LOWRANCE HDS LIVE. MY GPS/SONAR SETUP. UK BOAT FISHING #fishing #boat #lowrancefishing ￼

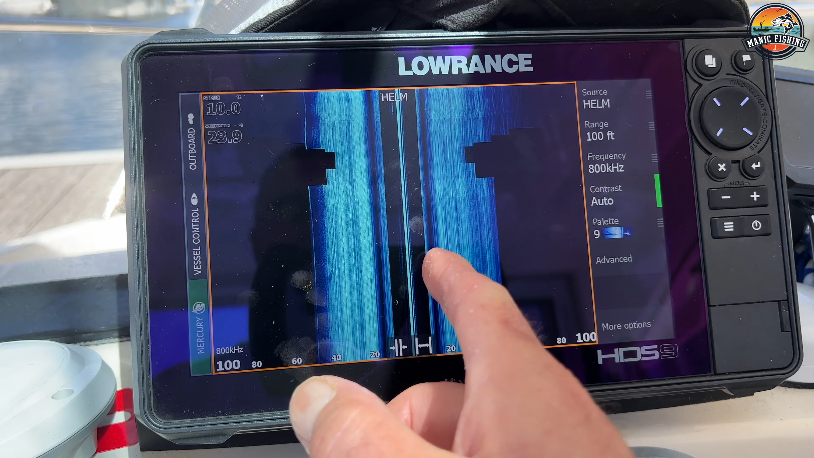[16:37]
you can see that pontoon there is very close to me
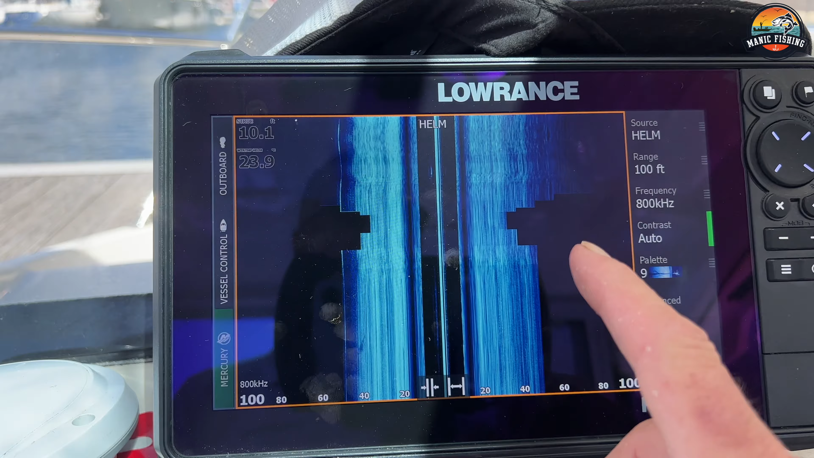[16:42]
and then i'm picking up the other one the other side and you will pick fish up out of here uh
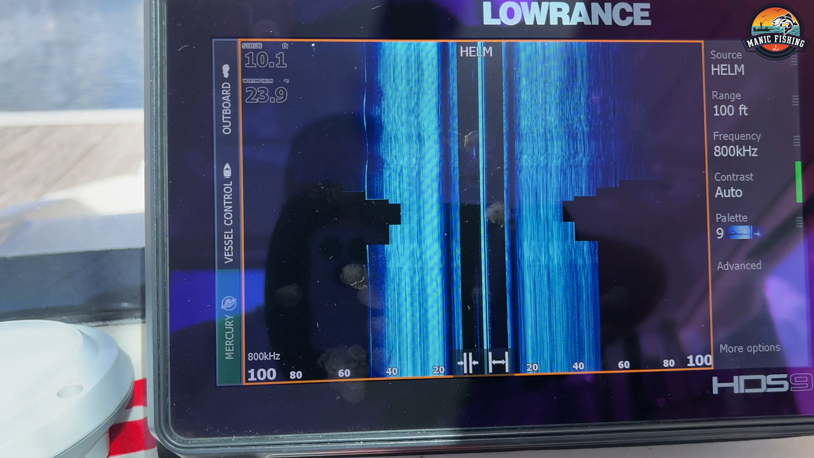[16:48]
On screen: depth 10.1 ft
it's ironic normally there's loads of fish floating about in here but uh there don't seem to be
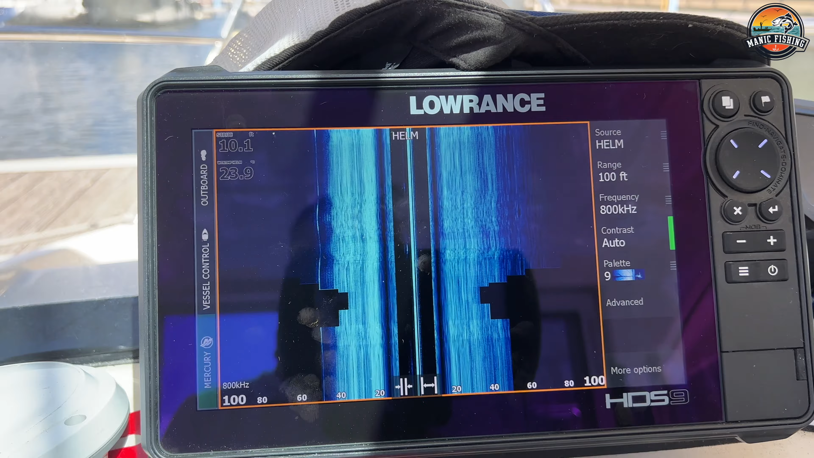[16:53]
any today's typical when you start filming but that just gives you that sort of image and that's uh
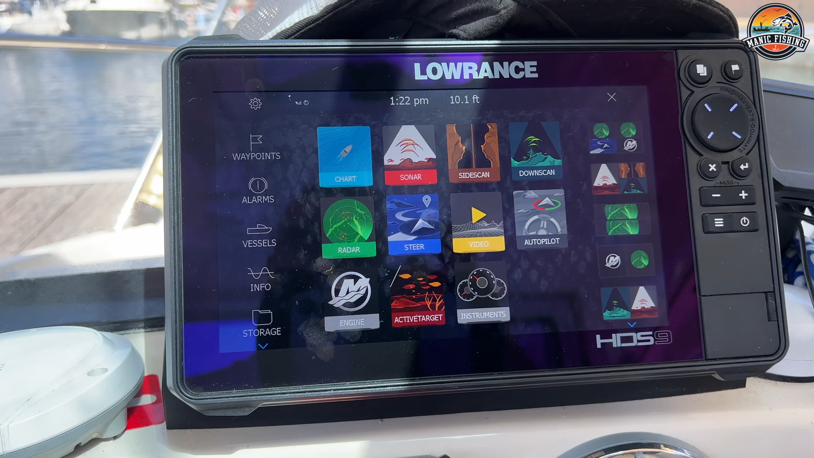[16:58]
and that comes standard with these hds units um right
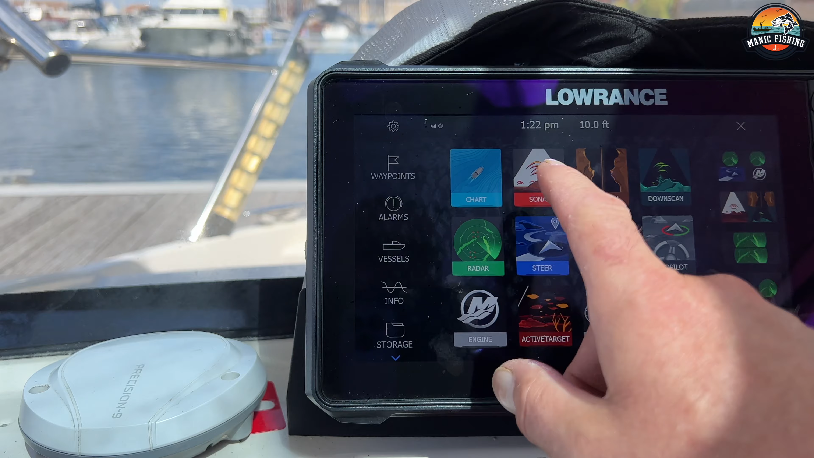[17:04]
okay so i've showed you the chart sonar side and down scan uh i think i've showed you
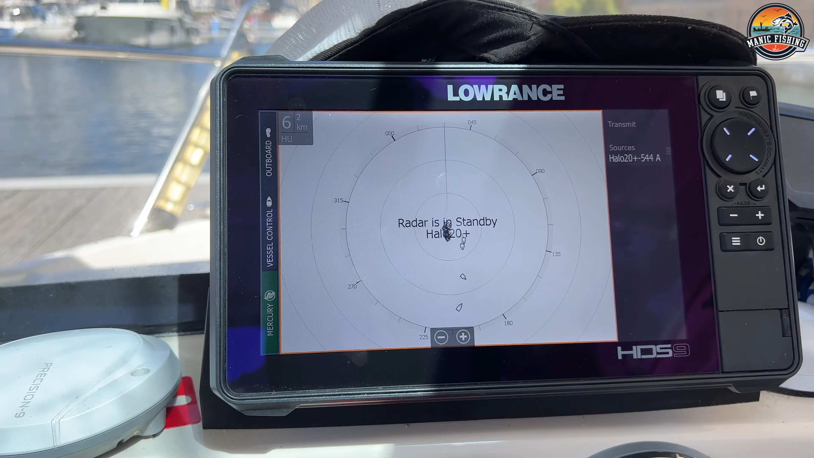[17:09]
this is a little bit about the radar so this is just having one
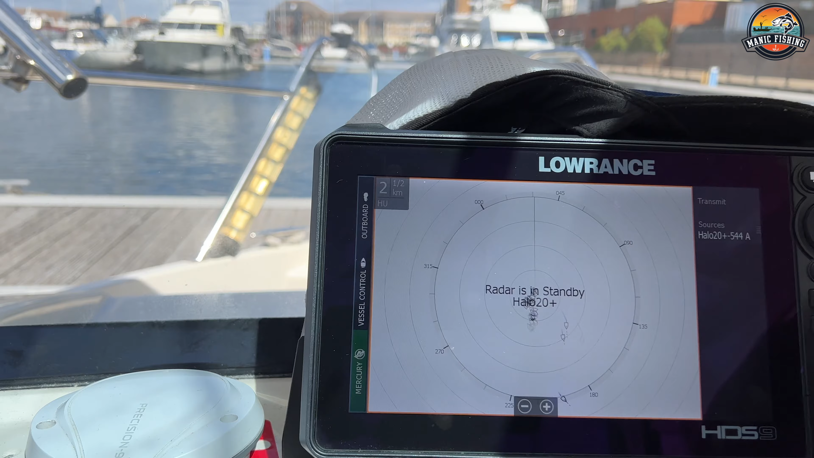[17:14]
radar on and if you go down to one mile
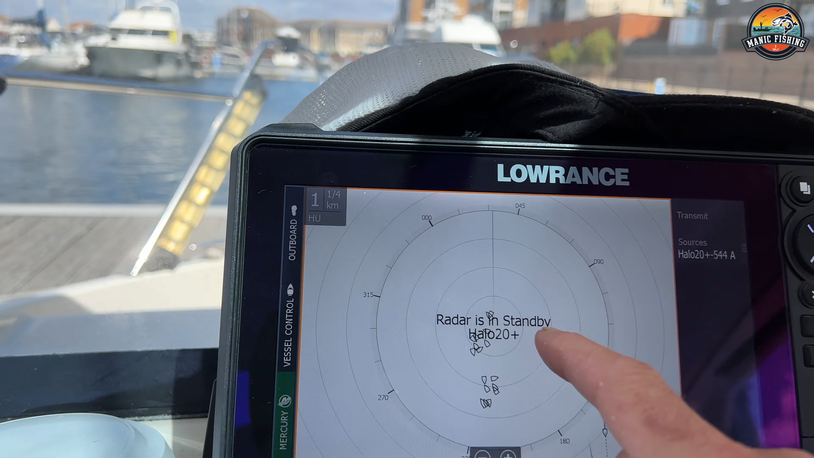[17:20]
each one of these rings so there let me just put the transmit on this at the minute so it's detecting the scanner now it's working
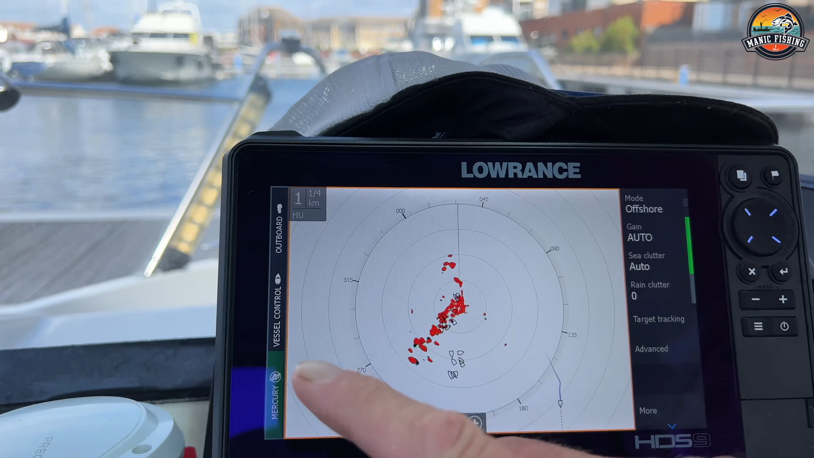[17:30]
so you're picking up everything obviously i've got this set on offshore you can
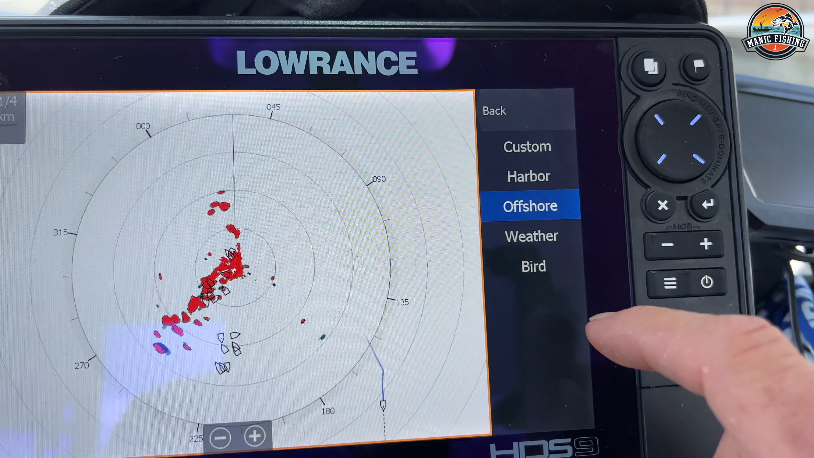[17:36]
have this on harbor so this will be much more much
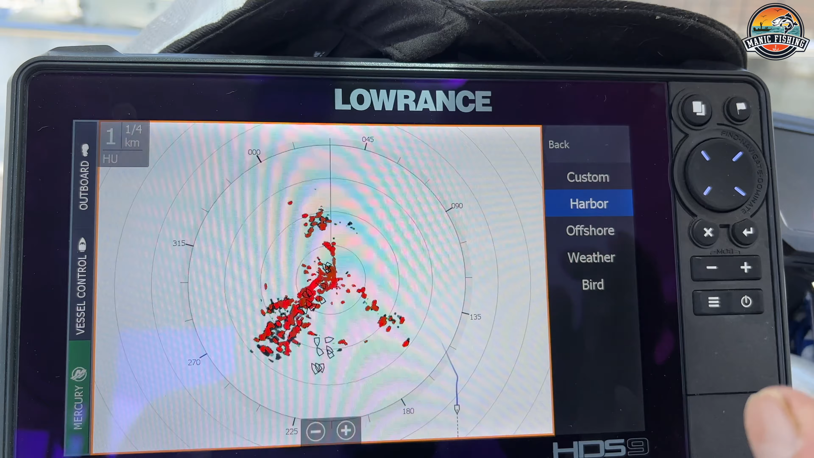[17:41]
more uh pick up much more targets it's a lot more sensitive on
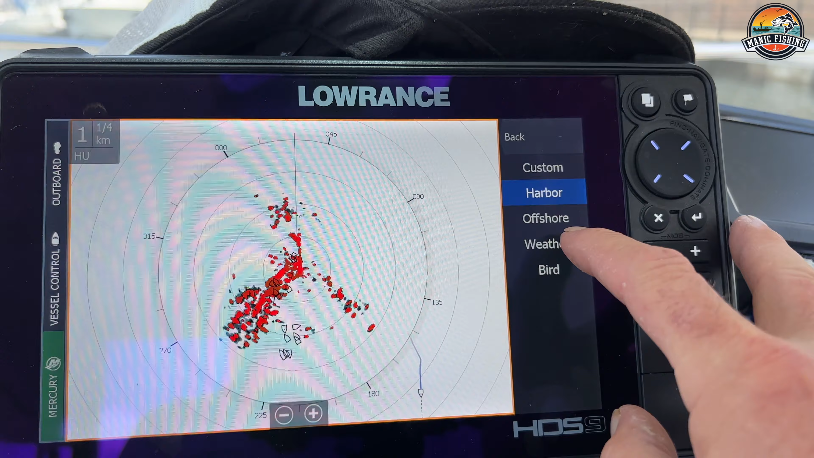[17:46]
here also you've got weather so you can see the weather coming in and bird function which i'll
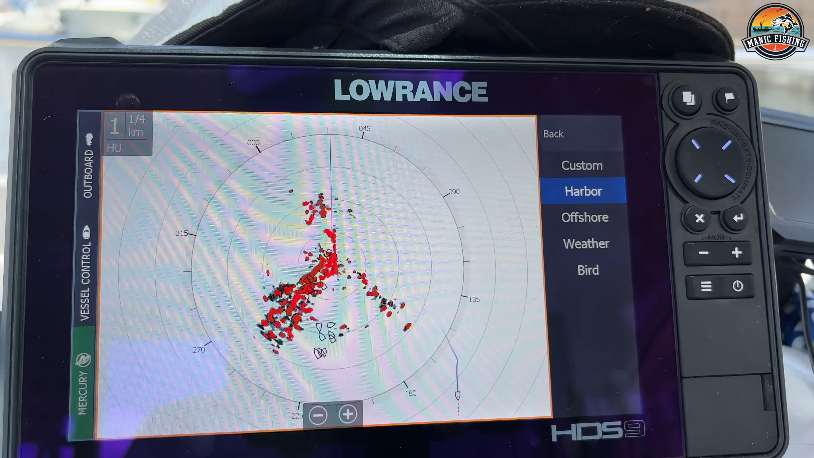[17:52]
be honest i've never really used i don't really know how to use that and i think it's more for the american side of the market where they're searching for bait fish and things like that
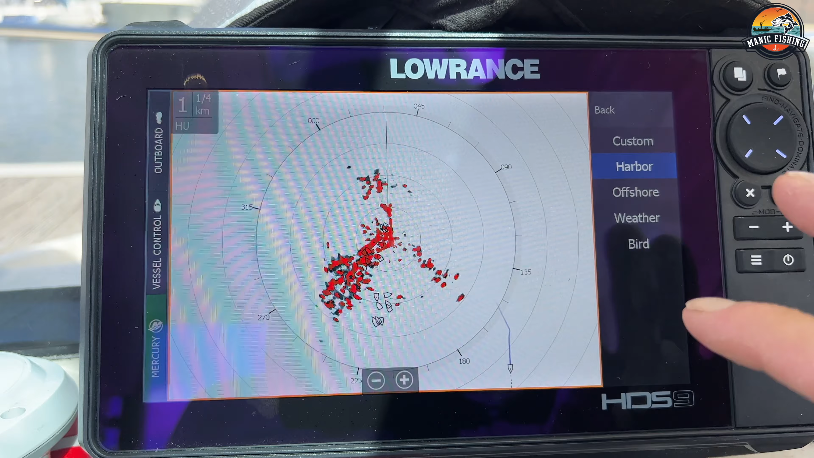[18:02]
i've never used it i'll be honest i just keep this one on uh offshore when
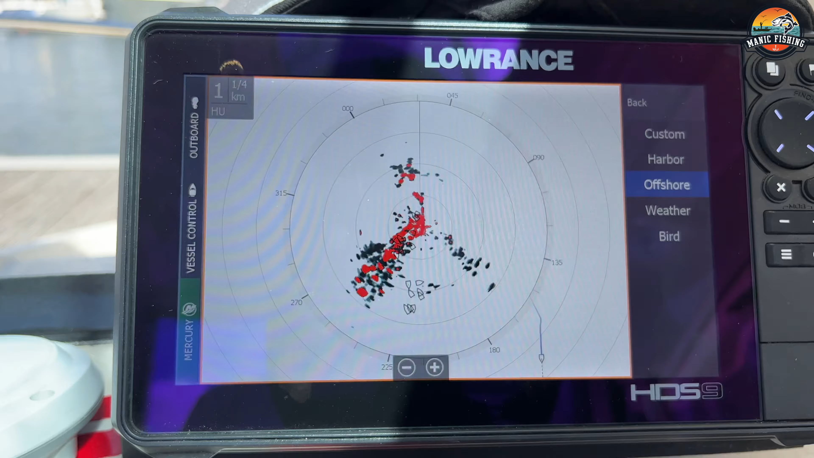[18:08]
i'm going out as i said when i'm using the two units together as a
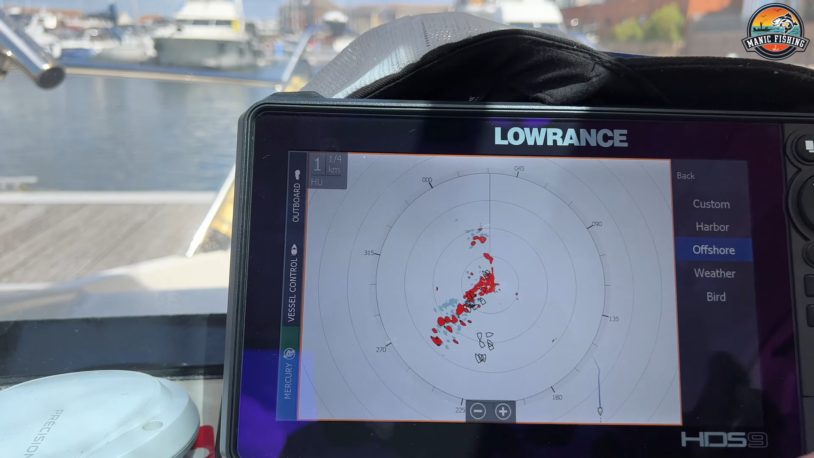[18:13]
split screen i'll have one on offshore and one on harbor so i'm picking up targets crab pots and everything else so this is set on one mile so so that's a quarter of
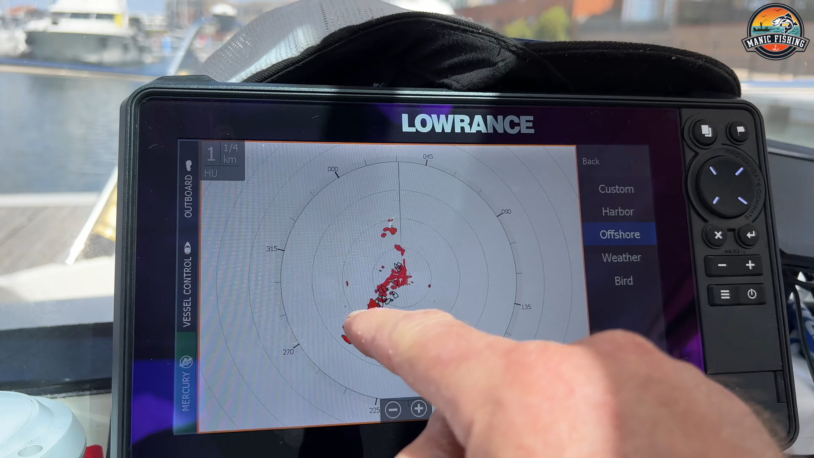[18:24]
a mile half a mile three quarters of a mile and a mile these are range rings and i like to have them on there uh so it gives me some idea so i know that that
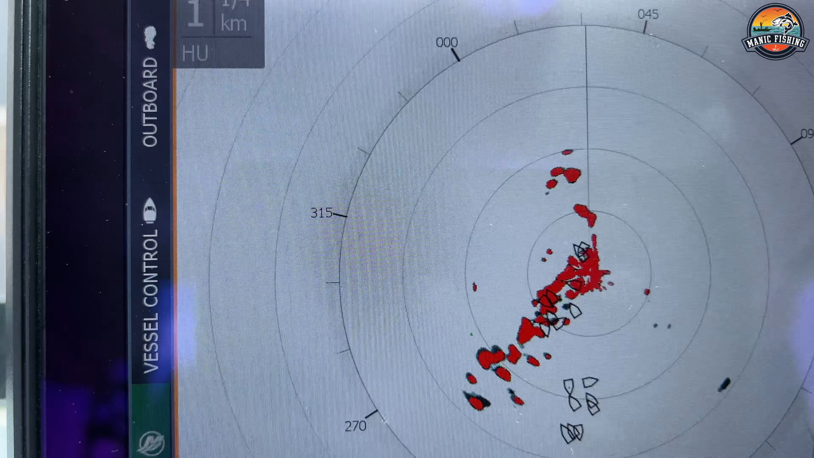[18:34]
little dot there if you can see that that is a quarter of a mile away
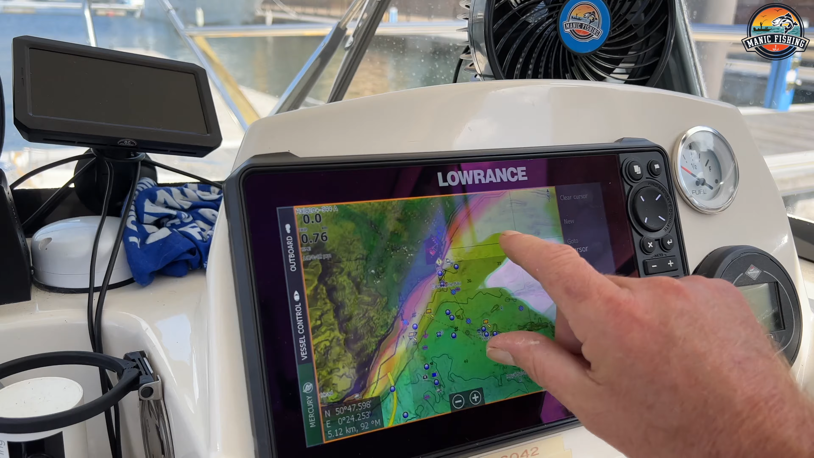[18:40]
from where i am and if i come over to this this um